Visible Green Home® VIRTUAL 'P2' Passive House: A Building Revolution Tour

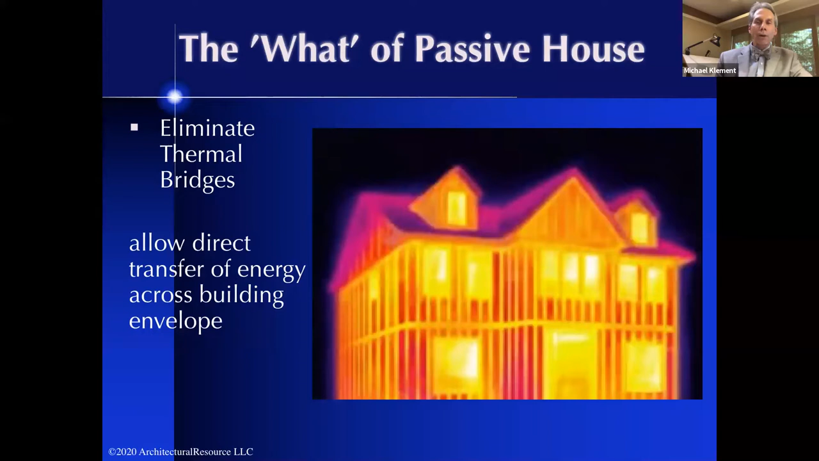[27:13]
The image you're seeing on your screen is showing the eyes of a thermal camera looking at could be your home. That corduroy you see are the stud framing elements that are at every 16-on center that allow that yellow, which is the energy coming through the building to the outside. In a passive house, we get real rigorous about eliminating those thermal bridges.